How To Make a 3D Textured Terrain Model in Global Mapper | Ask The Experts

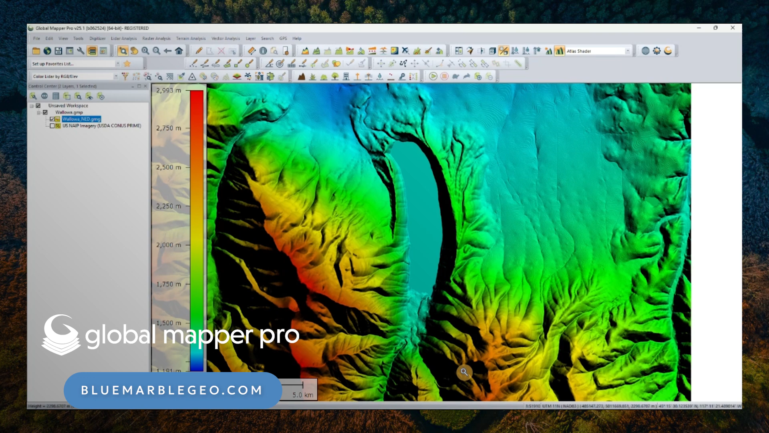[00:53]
You can see I loaded a tile 10 meter resolution of elevation grid. This is at Wallowa Lake in Oregon State in the United States. There is a really beautiful ski resort uphill where you can overlook part of the lake. It's a really nice one. I can enable the 3D viewer to look at its elevation variation too.
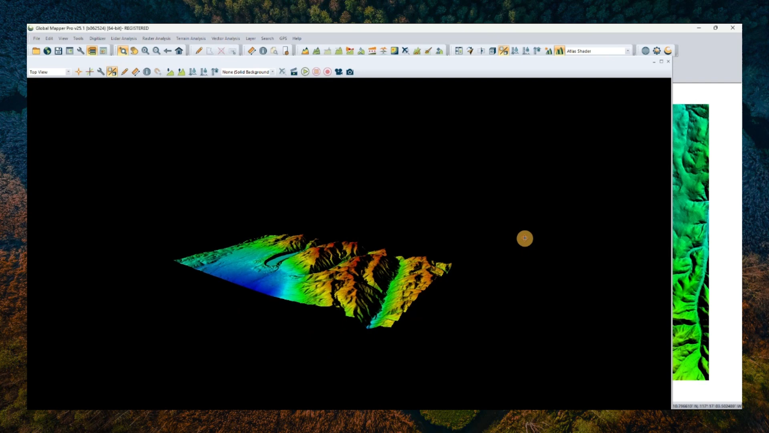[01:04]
To create a mesh as an output with texture applied to it, I need to prepare some additional imagery data that overlaps this area. This image will be applied as a textured image. To get this texture, I collect some nape imagery with our online data connection tool.
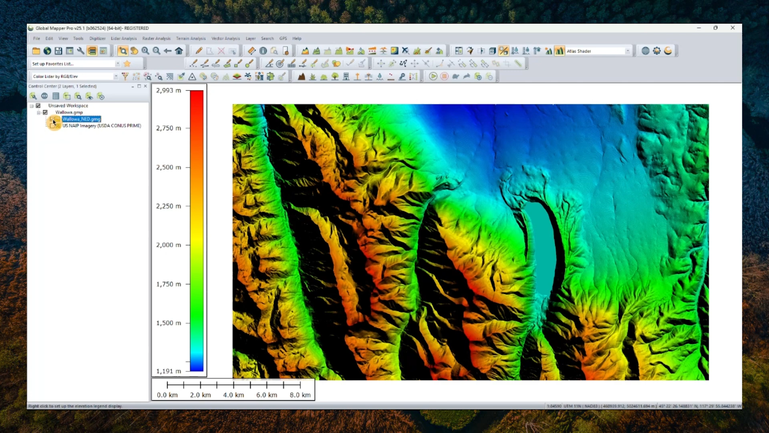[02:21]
One stores elevation information, and the other one stores RGB value in each pixel that will serve as a texture map.
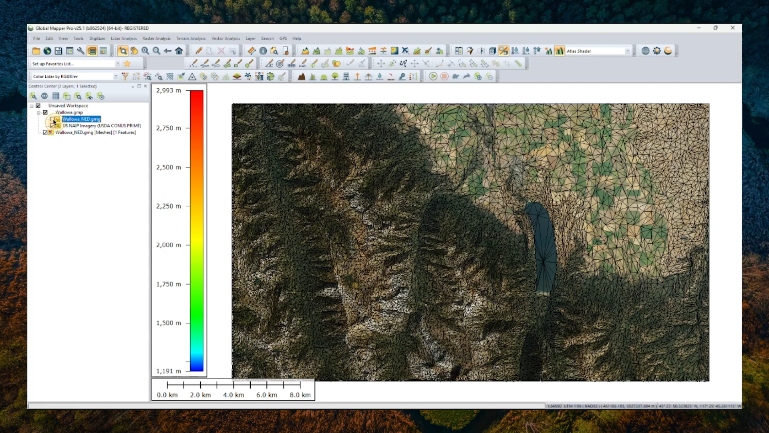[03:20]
All right. The result will be a newly generated mesh layer. We can open the 3D view to take a look at it. Finally, it should be ready for export. So, we turn on this mesh layer only.